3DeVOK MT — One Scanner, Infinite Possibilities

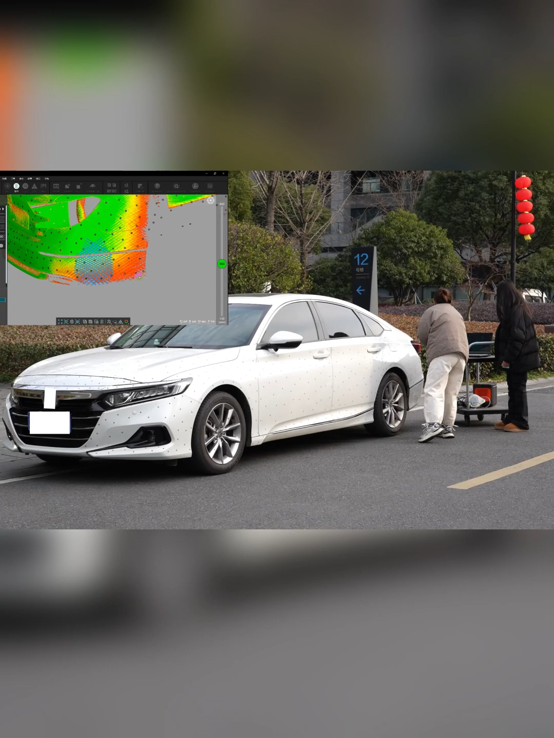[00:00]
Car factories use it to skin damage parts for efficient sheet metal repair.